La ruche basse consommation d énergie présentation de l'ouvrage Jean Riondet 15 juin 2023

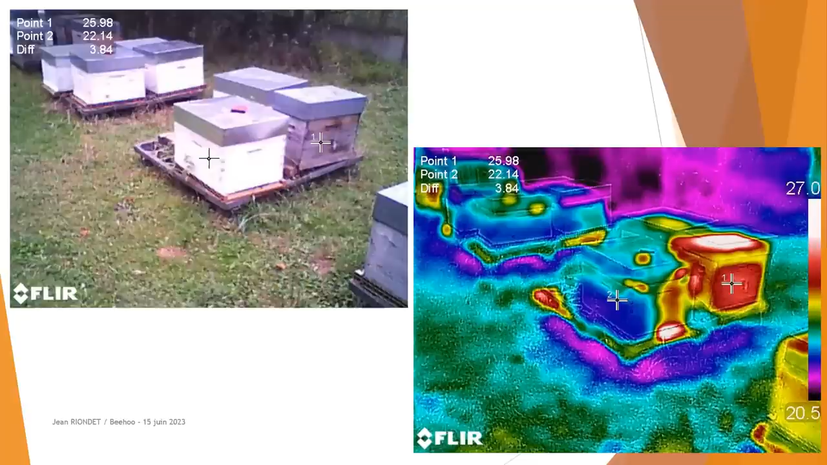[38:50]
Et bien maintenant, met ta main sur le toit galvanisé, il l'a retiré immédiatement et il s'est brûlé. La température était de l'ordre d'une cinquantaine de degrés, 50-55 degrés. Donc, le fait d'avoir une peinture blanche sur les ruches et un toit peint en blanc, c'est déjà un élément pour économiser l'énergie. Et les abeilles qui sont des tout petits insectes produisent très peu d'énergie chacun. La colonie, parce qu'elle a un grand nombre, elle va produire beaucoup d'énergie. Mais chaque individu produit peu d'énergie.
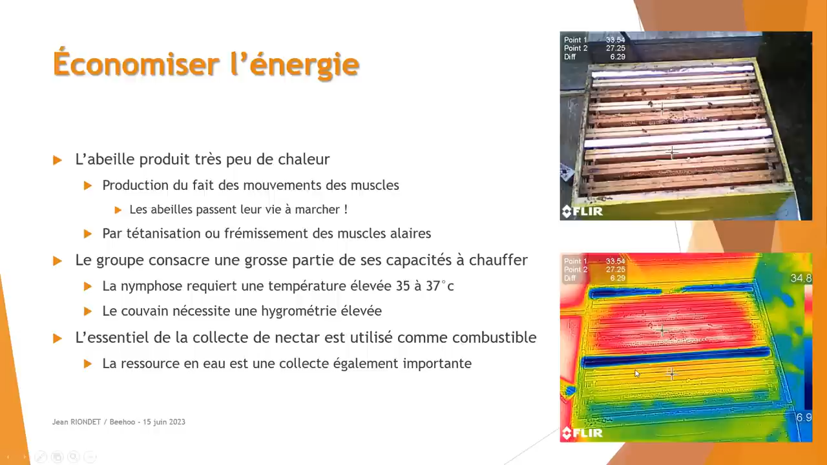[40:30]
Donc l'idée, vous voyez, mettre deux partitions isolées réfléchissantes à l'intérieur de la ruche pour enfermer le couvain et l'amener à une température maximale à une moindre fatigue des abeilles. Je vous ai mis cette image-là parce qu'on va en parler plus tard dans un autre contexte. Cette photo, à gauche, vous voyez, il y a des abeilles en bas, enfin, sur la partie, sur la diagonale à droite, il y a des abeilles. À gauche, c'est du miel. Vous voyez la photo thermique. Vous voyez au sommet la partie violacée qui est celle du miel.
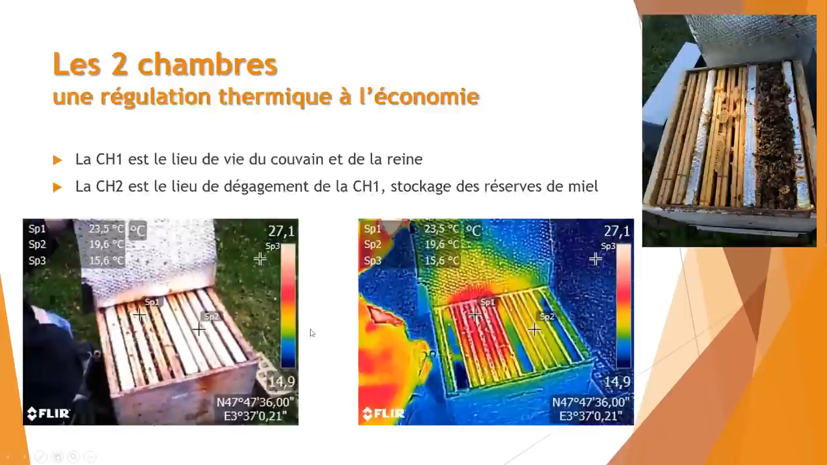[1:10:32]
On screen: scale top 27.1°C, scale bottom 14.9°C
on est à 23 degrés et demi là où se trouve le couvain on est à 19 degrés et demi un petit peu plus à peine dans la partie plus froide donc on a une différence de température qui est importante en réalité en termes d'économie réalisée par les abeilles enfin réalisée pour les abeilles alors ce qui se passe c'est qu'une colonie qui est dans cette situation on cherche quoi ?